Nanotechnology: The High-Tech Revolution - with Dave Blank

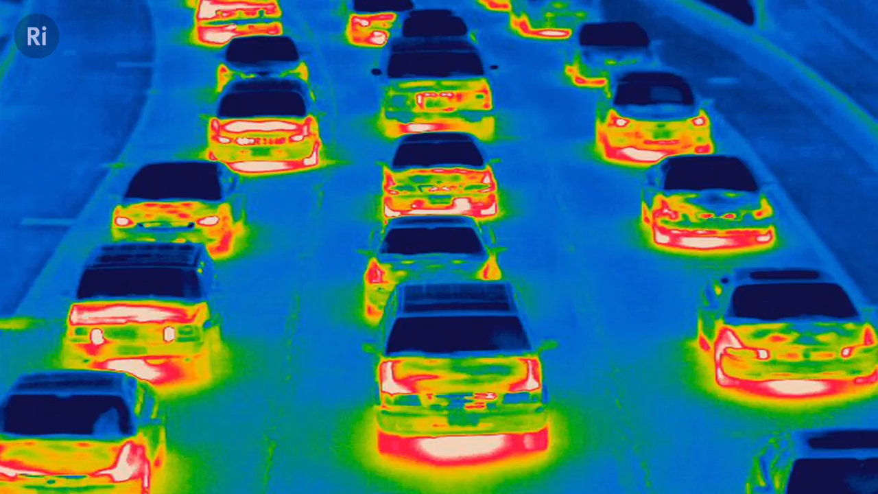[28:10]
you can see, if you're looking, to the human, person, you can see, we are, well, temperature, temperature differences, in our body, as well.
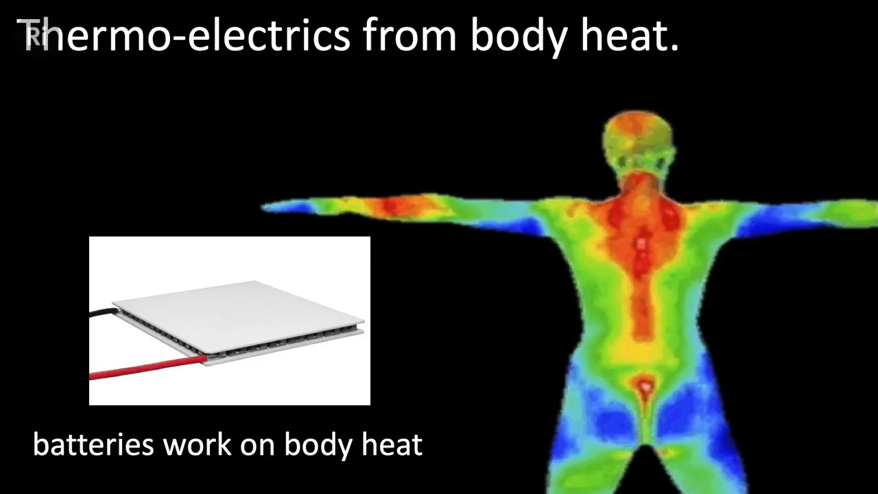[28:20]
And, we can make use, of this temperature difference, to get energy, out of your body.